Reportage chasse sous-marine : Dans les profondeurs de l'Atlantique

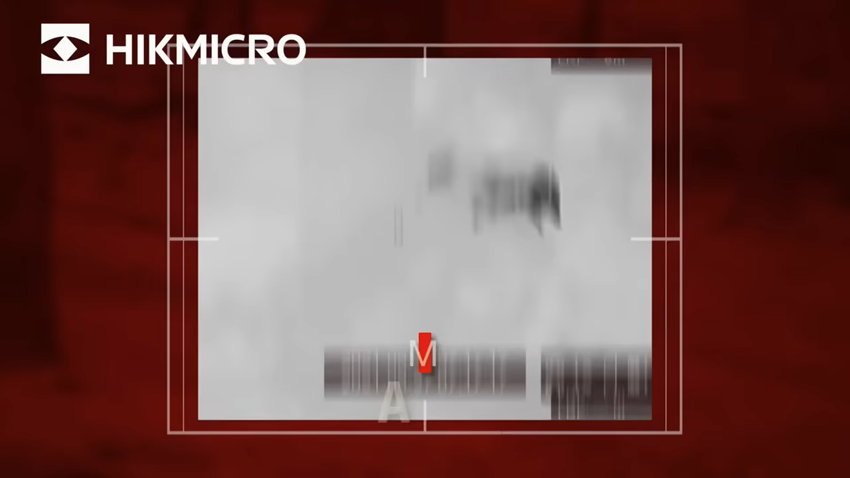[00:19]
Sa technologie unique et son mode de fusion permettent d'identifier clairement un animal, même à travers une végétation dense.